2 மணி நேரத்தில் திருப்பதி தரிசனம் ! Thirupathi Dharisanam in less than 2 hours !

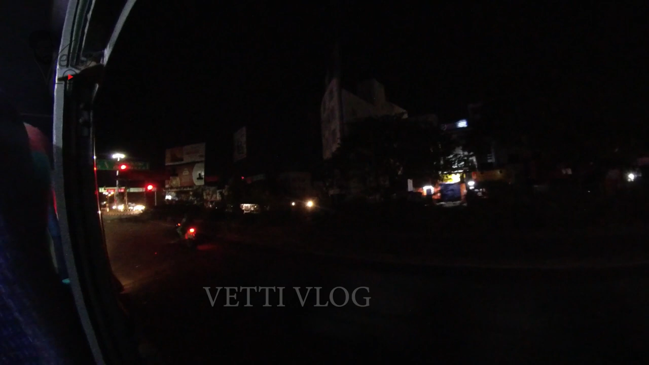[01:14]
ஓகே. ஏடுகொண்டலூர் பஸ் ஸ்டேஷன் பாண்டிச்சேரிலேருந்து கிளம்பி வந்தீங்கன்னா இந்த இடத்துல இறக்கிடுவாங்க.